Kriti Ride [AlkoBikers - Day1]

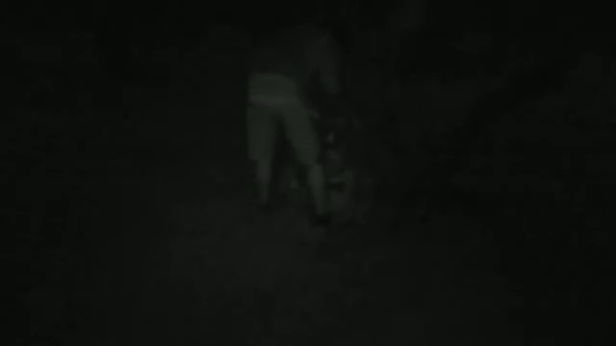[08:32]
So here is our first campsite. The camp will be somewhere around here.